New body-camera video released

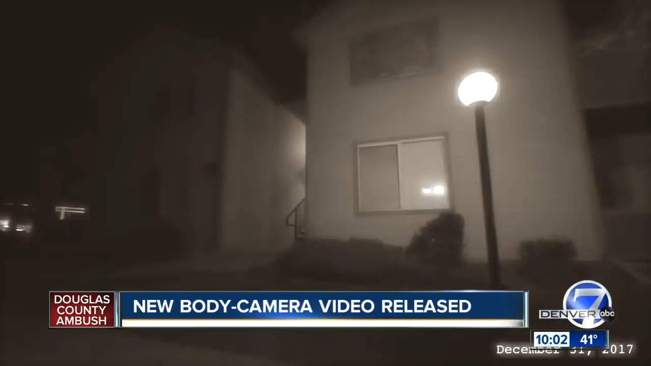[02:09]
to the Copper Canyon apartment complex on a complaint I'm gonna try to figure out how to calm him down two hours later at 5 17 they were called back again and developed a plan to provide mental health aid less than 45 minutes later shots fired